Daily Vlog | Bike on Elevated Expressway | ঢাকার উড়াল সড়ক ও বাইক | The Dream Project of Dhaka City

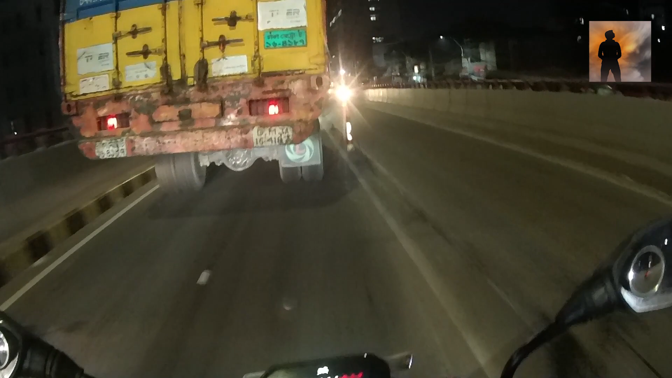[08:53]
একটা আমূল পরিবর্তন যেটা বলে সেটা হয়েছে, সেটা হচ্ছে মেট্রো রেল, কর্ণফুলী টানেল, তারপর হচ্ছে আরো কি কি আছে, এলিভেটেড এক্সপ্রেসওয়ে, বিমানবন্দরের 3rd টার্মিনাল,
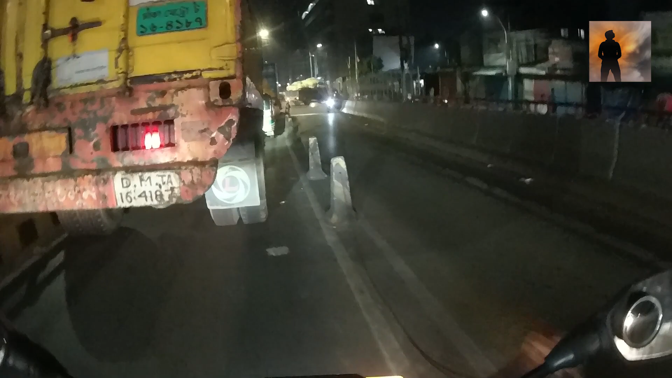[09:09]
তারপর হচ্ছে পদ্মা রেল লিঙ্ক প্রজেক্ট যেটা আছে সেটা, তারপরে আরো আছে, তারপর ও ঢাকা মাওয়া হাইওয়ে, তারপর হচ্ছে বেশ কয়েকটা মহাসড়ক, 4 লেনের কোন উন্নীত যে কাজটা আছে সেগুলো চলছে। চলে আসলাম আমরা টিএসসির কাছাকাছি।
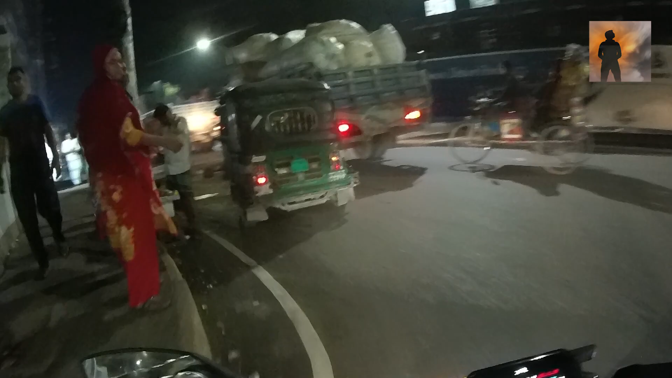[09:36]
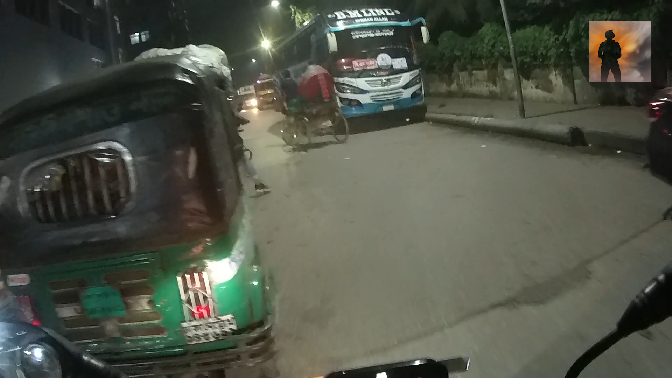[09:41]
শেখ হাসিনা বার্ন ইউনিট, আমার বাম পাশে যেটা আছে সেটা হলো শেখ হাসিনা বার্ন ইউনিট। আমি এখন টিএসসির দিকে এগিয়ে যাচ্ছি।
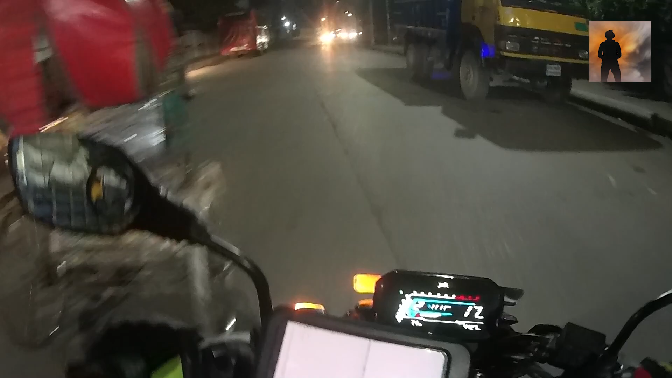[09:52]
এখানে বেশ মানে কিছু গাড়ির চাপ আছে, যেমন হচ্ছে লোকাল রিক্সাগুলো চলছে,
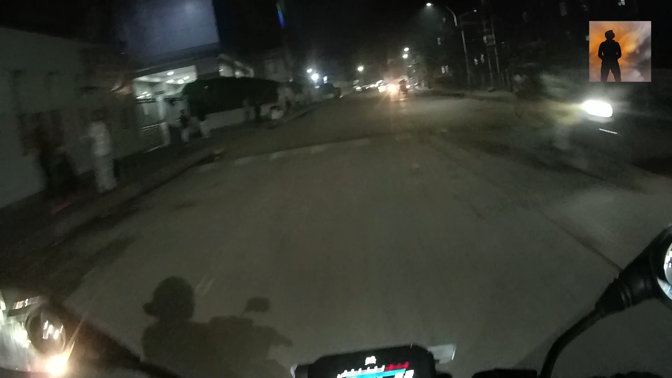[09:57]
মাঝে মাঝে জটলা পাকাচ্ছে, সেটা আবার ক্লিয়ার হয়ে যাচ্ছে কিছুক্ষণ পরপর।
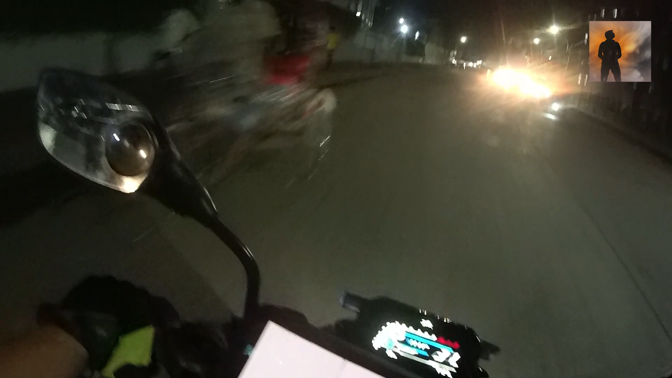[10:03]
এই যে বাম পাশে যেটা দেখতে পাচ্ছেন সেটা হলো শেখ হাসিনা যে বার্ন ইউনিট যেটা আছে সেটা। সামনেই হচ্ছে ঢাকা মেডিকেল কলেজ, আমরা ঢাকা মেডিকেল কলেজের এই চত্বরে এসে পড়লাম।
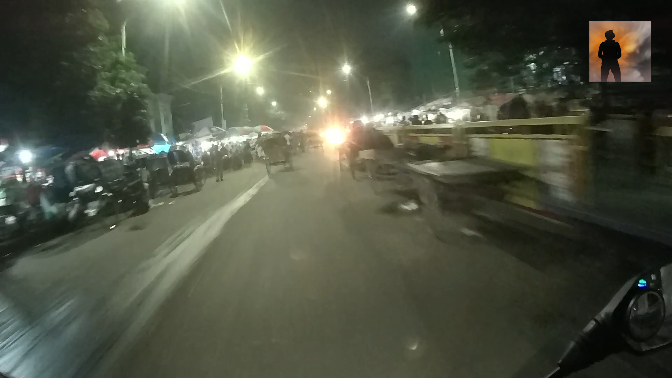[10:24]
এখন ঢাকা মেডিকেল কলেজের দিকে যাচ্ছে।
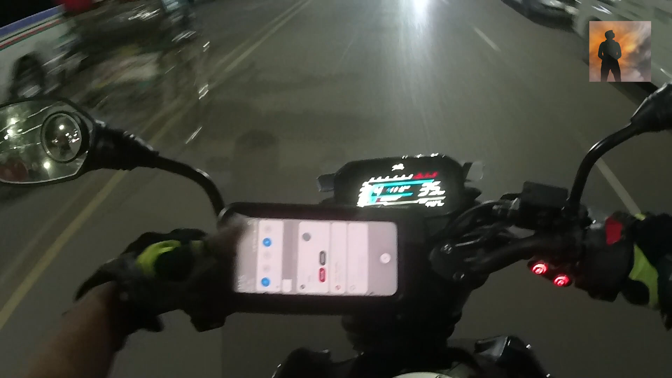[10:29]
চা দোকান গুলোর সামনে ওইখানে, আচ্ছা ঠিক আছে চলে আসছি। এই যে শহীদ মিনার ক্রস করলাম, এই যে ঢুকলাম ওই রোডে।